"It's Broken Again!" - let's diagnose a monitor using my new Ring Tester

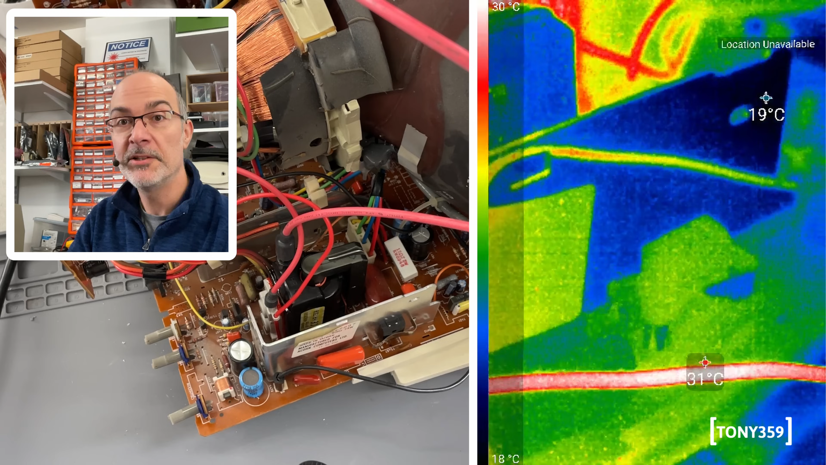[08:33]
On screen: scale top 30°C, scale bottom 18°C
Okay, ready to power up in three, two, one, go. Okay, well, the transistor is getting lukewarm, but no, I mean, it's not scorching hot. Oh, there's something here going up to 120, 30 oh wow, okay, and that is like a high wattage resistor, but I would say, let's turn it off, it's 160 degrees, I would say that's not expected to be so hot.
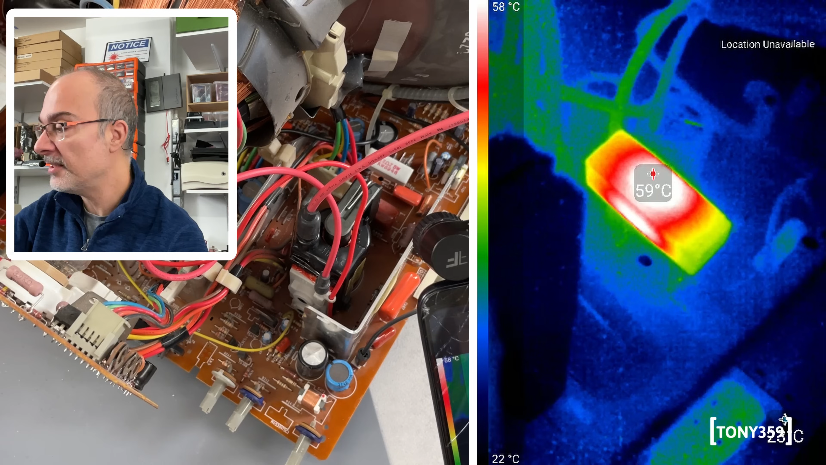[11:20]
On screen: spot 59°C, scale top 58°C, scale bottom 22°C
it's getting up to 50, 60 degrees, I'm totally not concerned about that, that's definitely supposed to be that temperature, that is fine, while if I'm looking at this resistor, it's switched off now, so it's cooling down, 120 degrees cannot be right, there must be a short somewhere after or before the resistor.